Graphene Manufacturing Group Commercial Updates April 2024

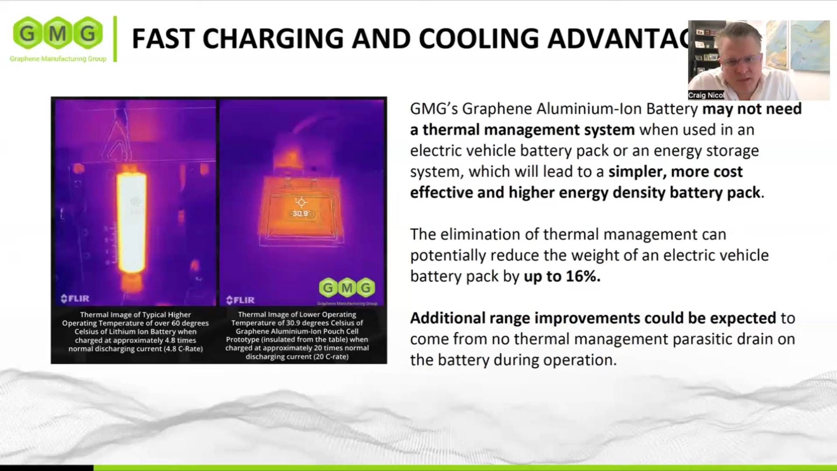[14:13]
whereas our battery is being charged at 20 times normal rate sitting at 31 degrees. So this will likely mean no battery cooling and many other improvements. And this will flow on to other opportunities. Next slide, please. Now, our simplicity is absolutely the key to our battery.